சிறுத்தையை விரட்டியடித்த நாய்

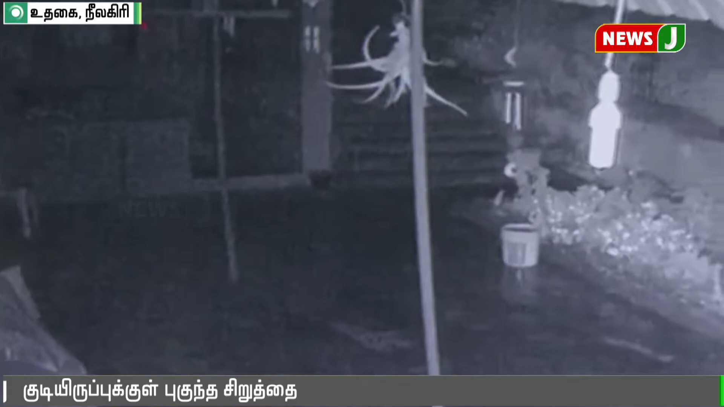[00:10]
இந்நிலையில் தனது வீட்டில் பொருத்தப்பட்டுள்ள சிசிடிவியில் பதிவான காட்சிகளை பார்த்தபோது வசந்தகுமார் அதிர்ச்சியடைந்தார்.
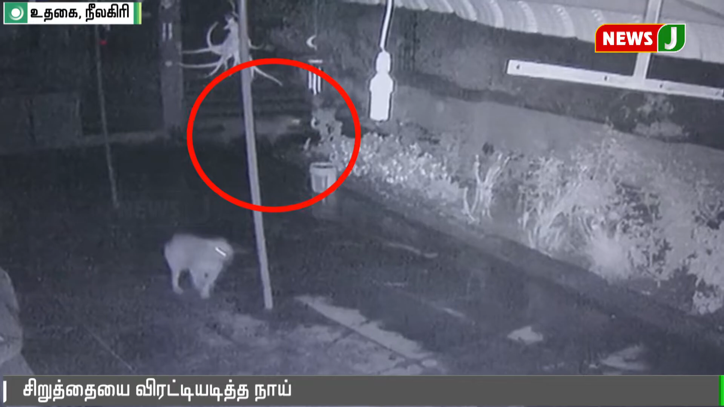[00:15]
அதில் இரவு நேரங்களில் வீட்டிற்குள் சிறுத்தை ஒன்று பதுங்கி இருப்பதும் அதை நாய் விரட்டியடிப்பதும் பதிவாகி இருந்தது.
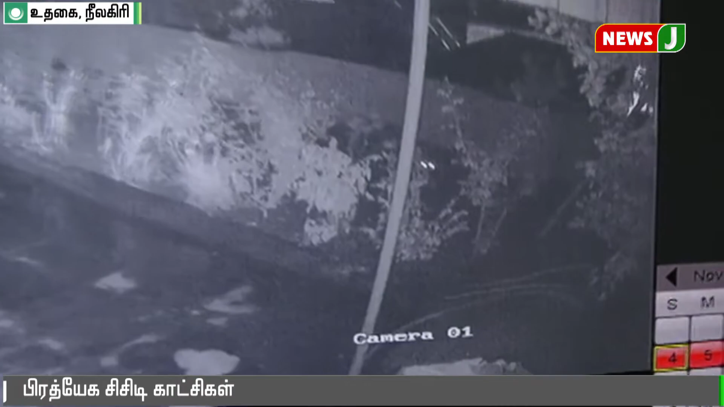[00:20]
இதுகுறித்து வனத்துறைக்கு வசந்தகுமார் தகவல் அளித்தார்.